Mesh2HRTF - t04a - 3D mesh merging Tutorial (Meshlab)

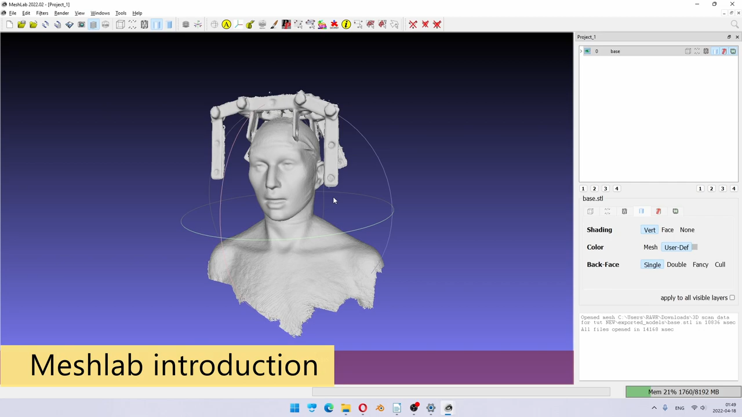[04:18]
And you can import multiple files,
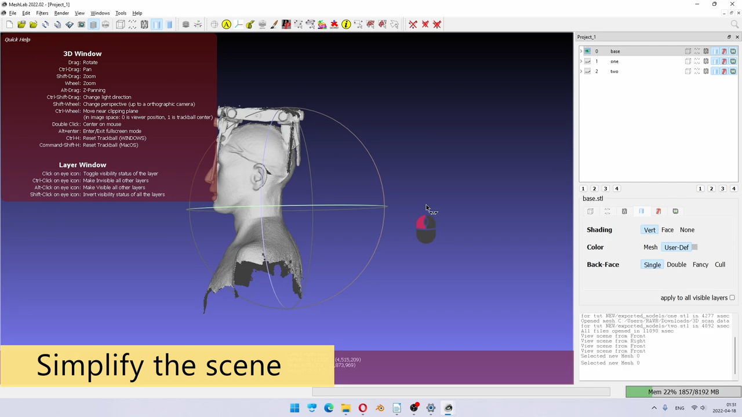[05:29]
I'm going to take a side view. Side view looks pretty good.
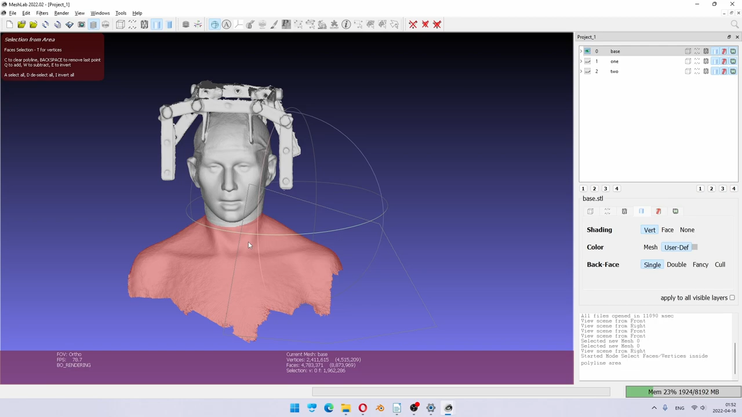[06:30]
So I just press delete to get rid of everything under the neck. And the rest, in this case, the scan is very clean.
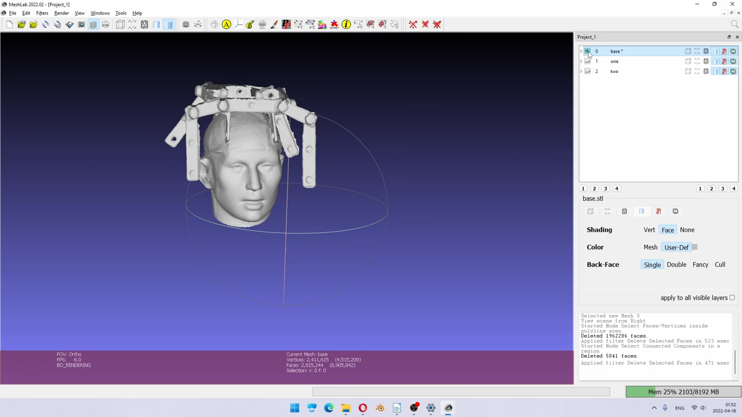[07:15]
So I made a basic cleanup of this. Now we take this detail scan.
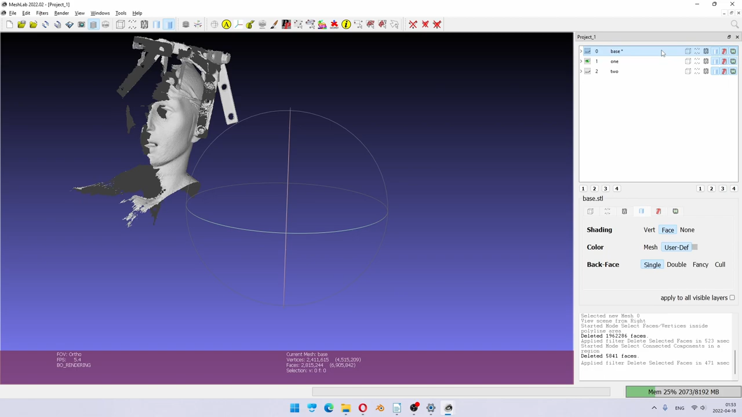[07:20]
We can do some very rough cleanup.
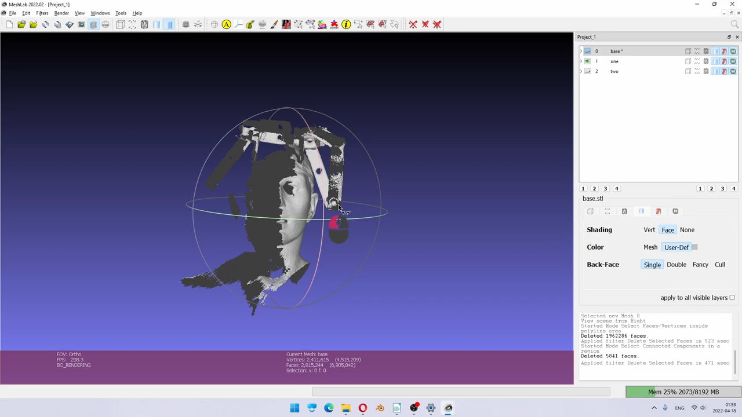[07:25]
Remember, on this scan, we only want to use the ear.
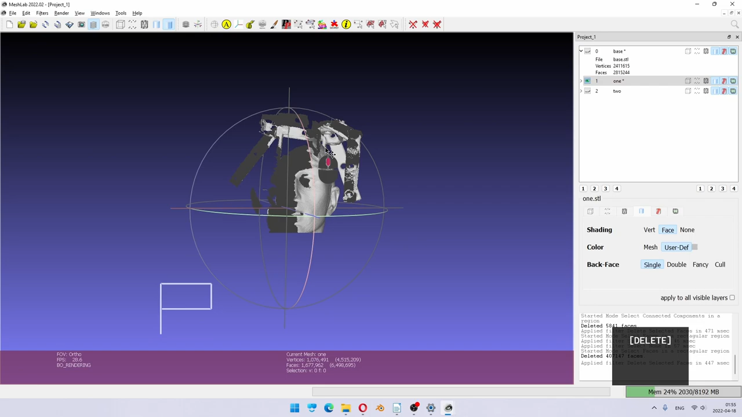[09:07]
And just because I'm not sure how well this part was scanned, I will delete this as well. So I do want to have reference geometry, but not the part which I barely scanned.
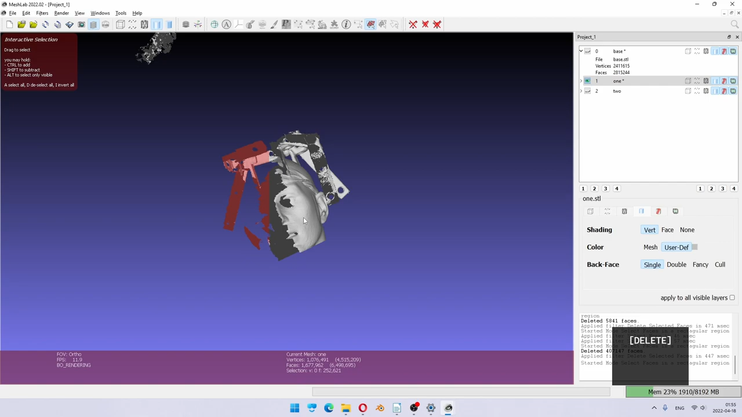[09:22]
And now to finish the cleanup, I will select some of the mesh which I want to keep.
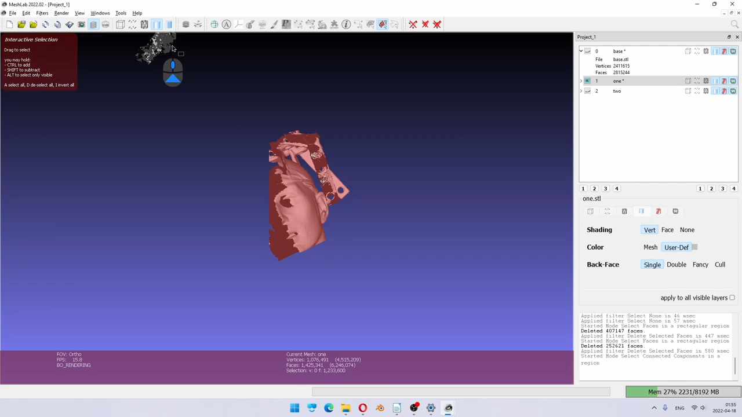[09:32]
And as you can see, there's some garbage flying around here. So I invert, press delete, and get rid of all of that.
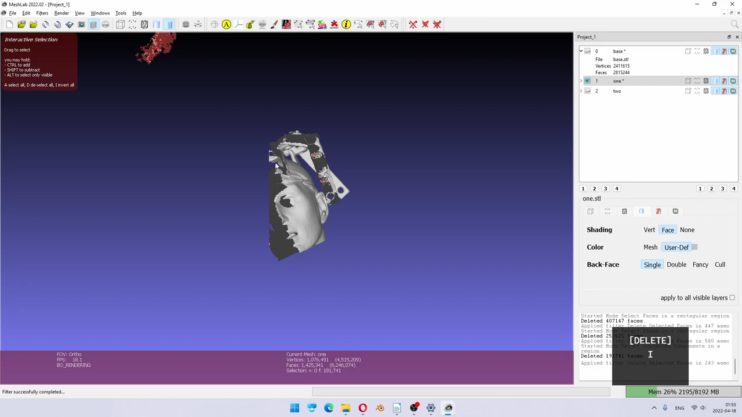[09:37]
So now I should have pretty good data left.
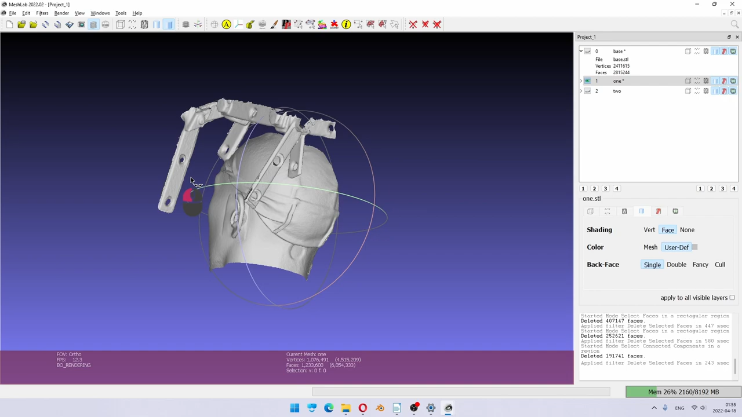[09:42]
So the purpose here is we do
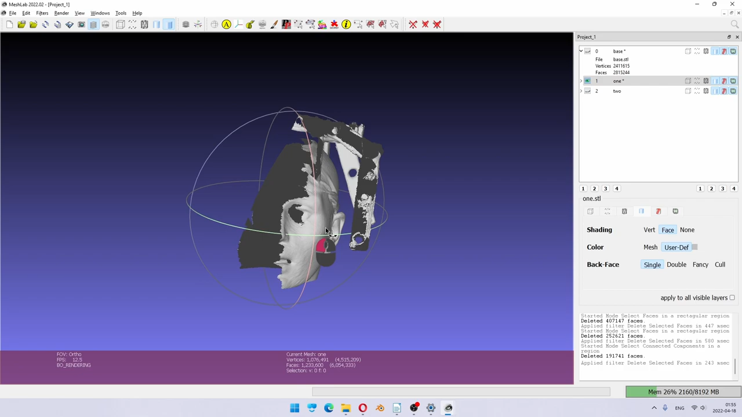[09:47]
not keep data which is known to be low quality.
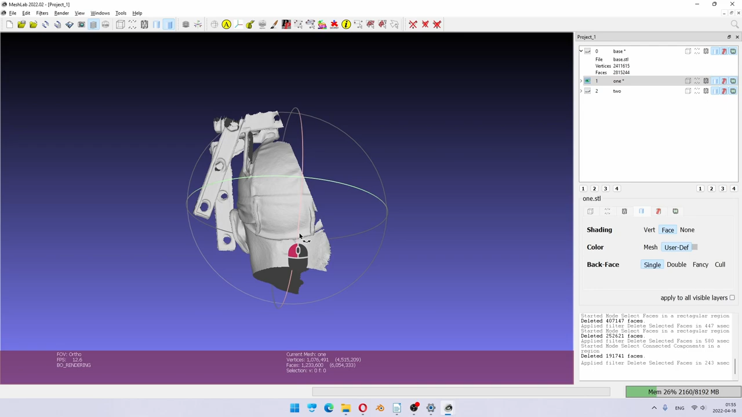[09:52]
So for example, this part I didn't scan much, I was only focusing on this ear.
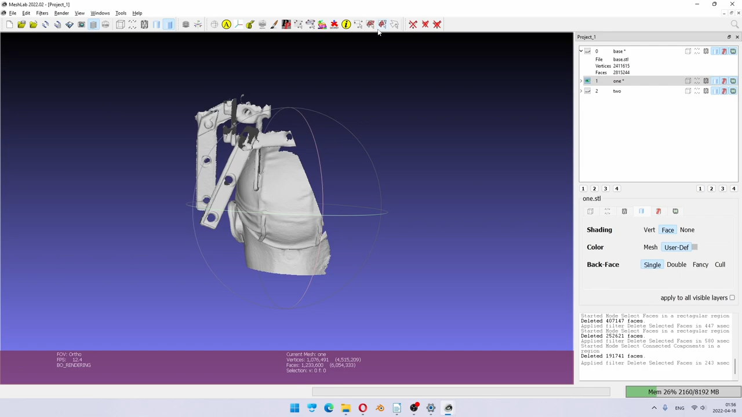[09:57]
So I will actually quickly get rid of this as well.
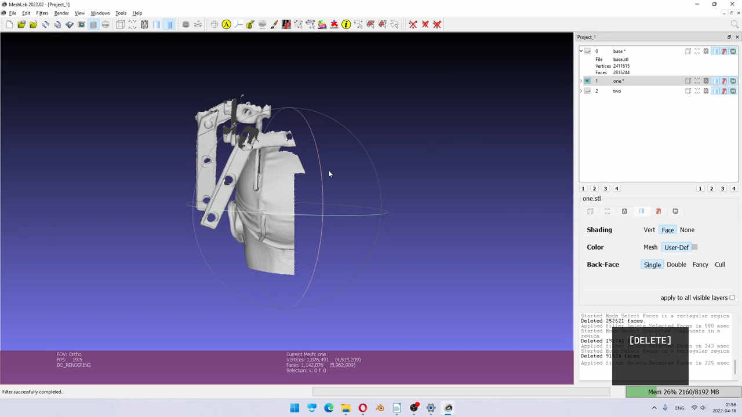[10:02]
Good. I'm happy with this. I go to the next one.
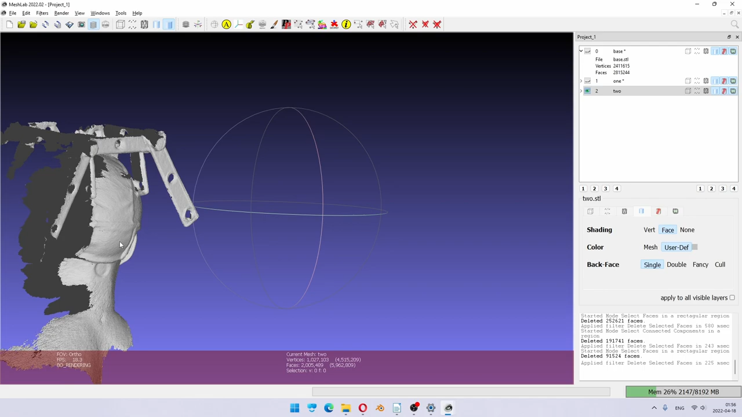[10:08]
Here you see some garbage flying around.
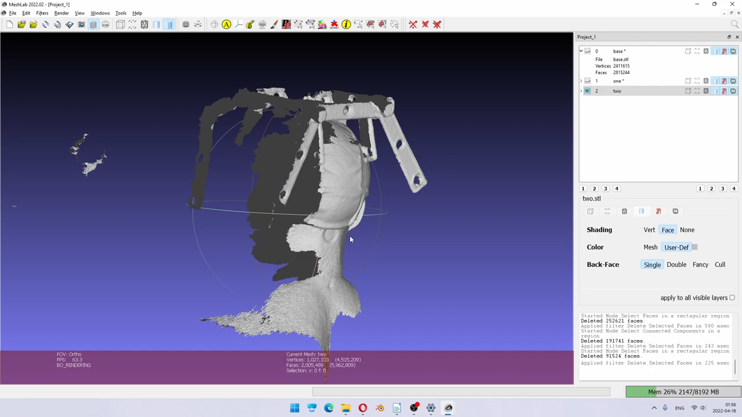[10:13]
But before we get to that, let's get rid of the things
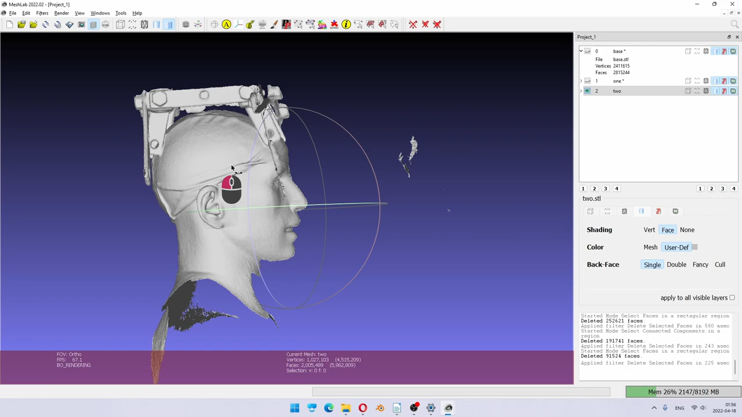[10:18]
under the ear.
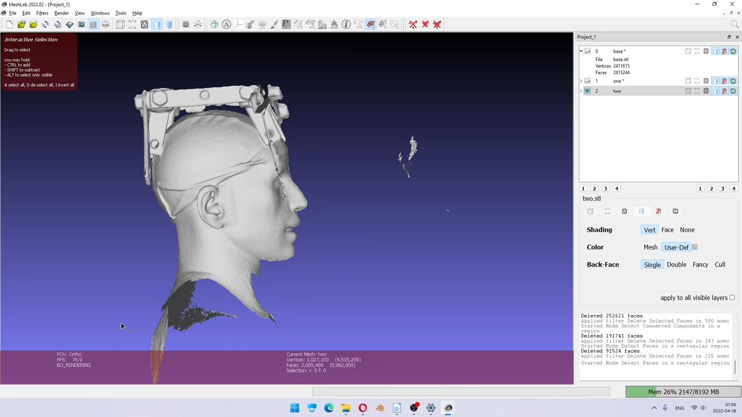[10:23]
So I'll just select and delete. Anything else we want to get rid of?
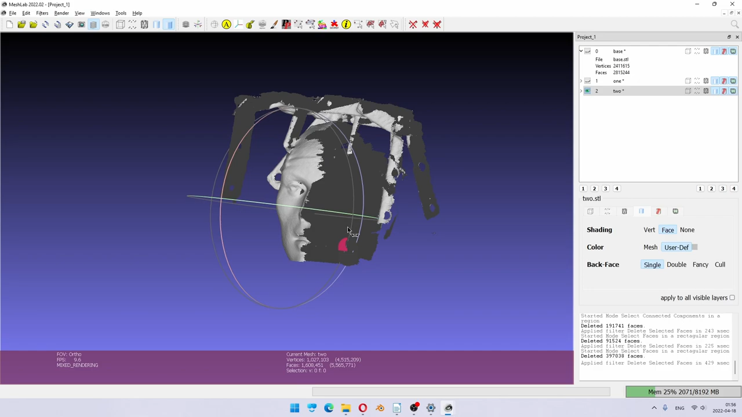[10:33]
Again, I will delete this part of reference geometry. Delete.
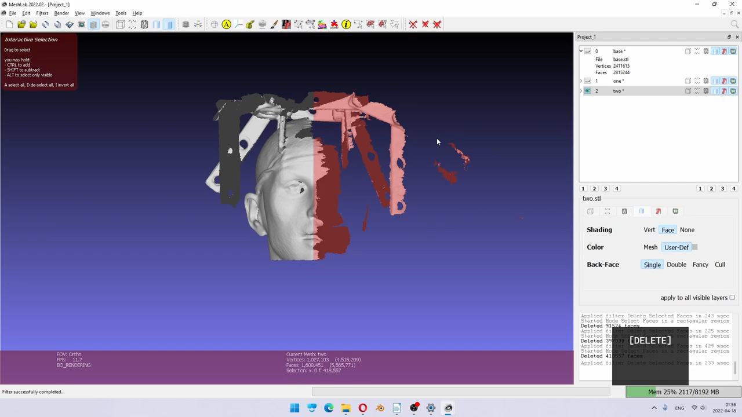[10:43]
As I said, if you mess up, there is no way to go back unless you reload the file.
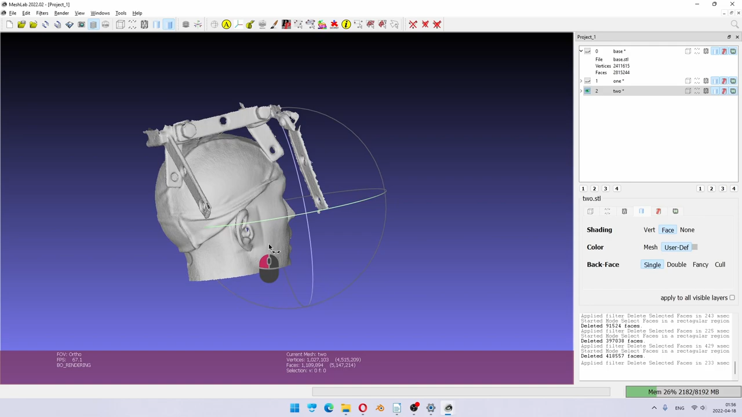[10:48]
Well, in this case, I only did a few operations, so it doesn't matter.
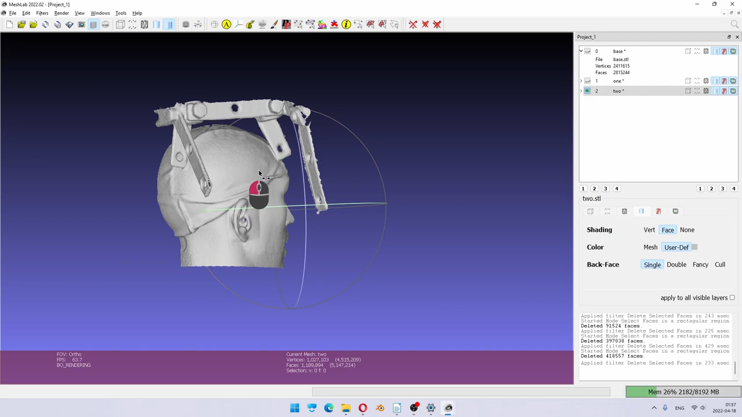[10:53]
Again, just to make sure I will select. I'm using this select connected components in the region.
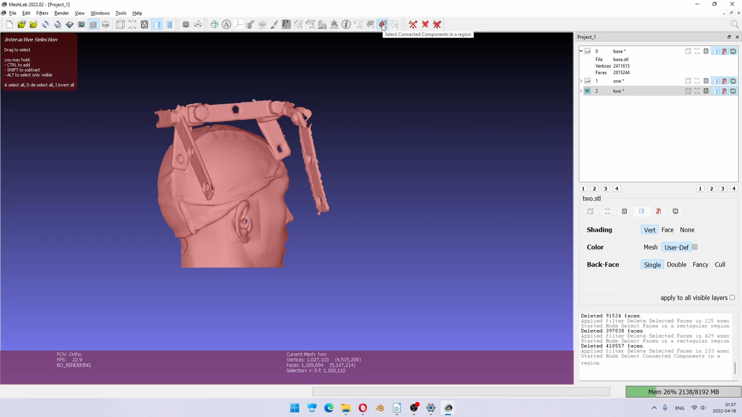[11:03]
Invert. You see something got selected now. I can actually press escape to rotate. Uh-huh. This is what's selected.
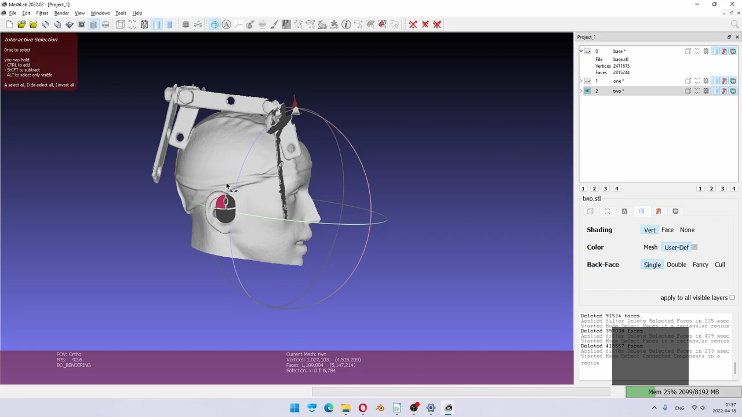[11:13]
And maybe things I don't see. And press delete to get rid of it.
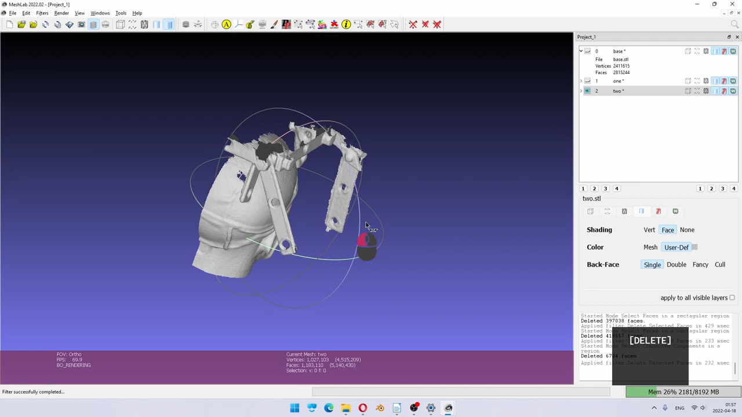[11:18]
So now I should have everything cleaned up.
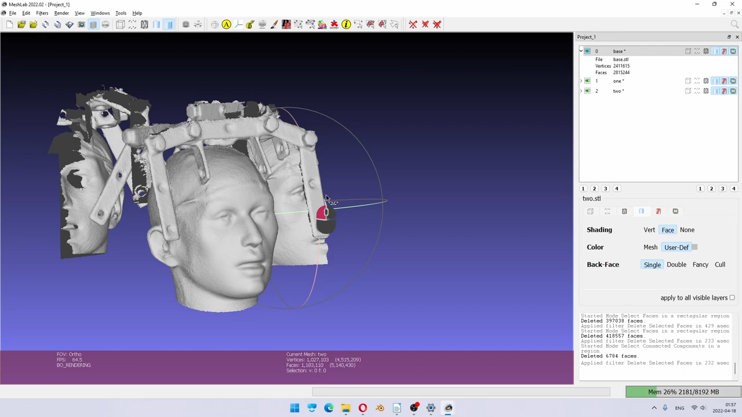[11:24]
In other cases, you may need to do it more thoroughly. But we are done here. And now I'm gonna save every file.
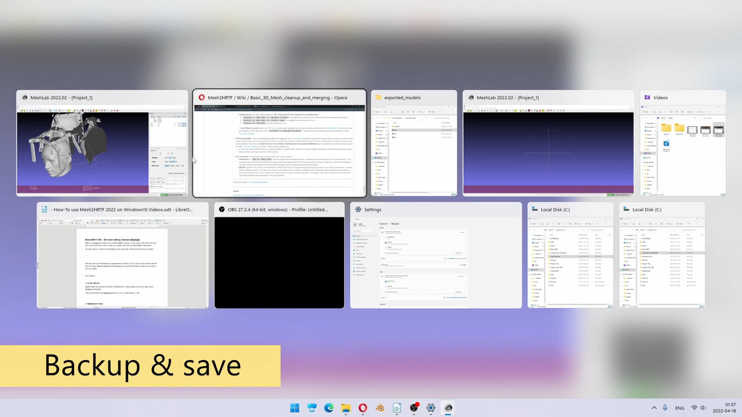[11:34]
And notice that you have to have backup of these, which I'm gonna do right now.
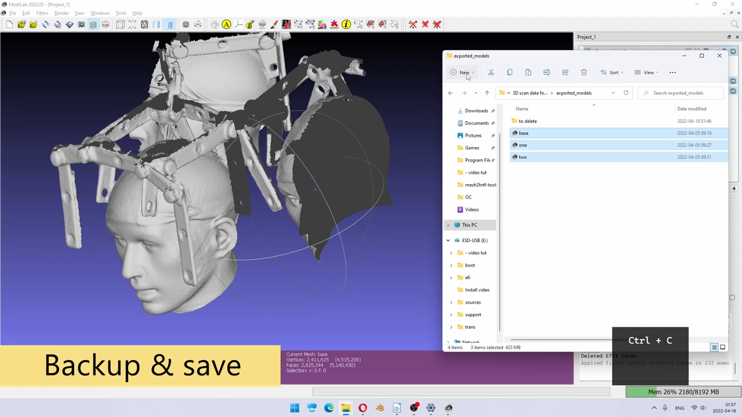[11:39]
I'm gonna make a folder and just made a backup in case I mess something up. And now I'm gonna overwrite these files. So I select base, save, okay. One, save, okay. And the last one.
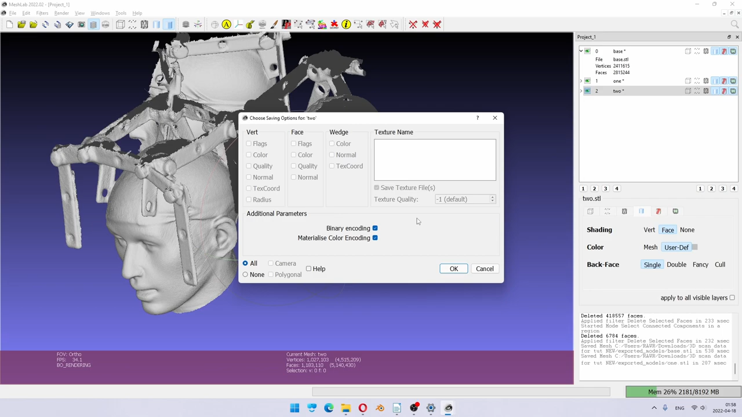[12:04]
So when everything is saved, it's good to reload everything. And it says reload all layers. Again, this program is very quirky. If you will not do this, in the next step, when we're gonna try to align things, it will actually try to use the original data before
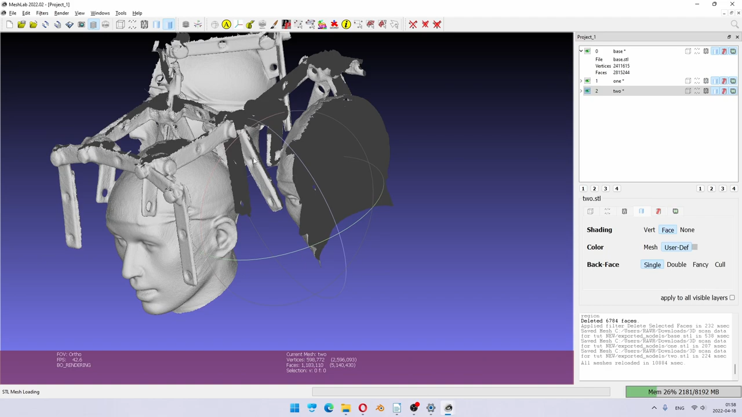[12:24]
you get rid of the parts you don't see any longer. So don't forget to do this. Okay, so I still haven't saved MeshLab project because we haven't really done anything unique so far. Now we do the, let's quickly look at the tutorial.